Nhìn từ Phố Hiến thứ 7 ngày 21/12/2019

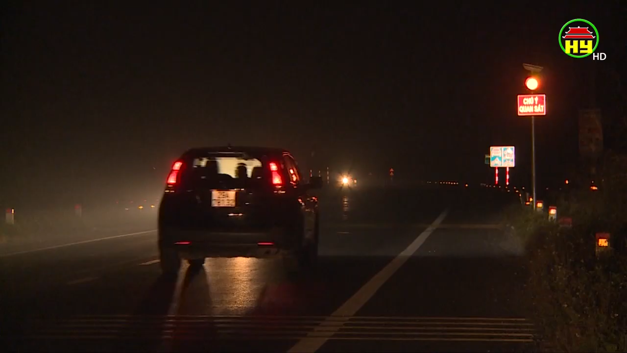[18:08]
Và xảy ra các vụ tai nạn giao thông
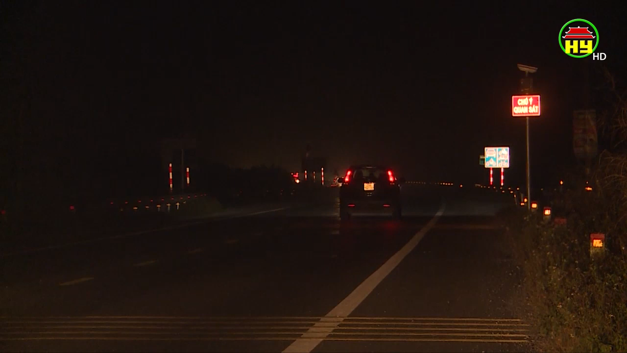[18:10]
Một trong những nguyên nhân là tuyến đường này chưa được đầu tư hệ thống đèn chiếu sáng công cộng Do vậy khiến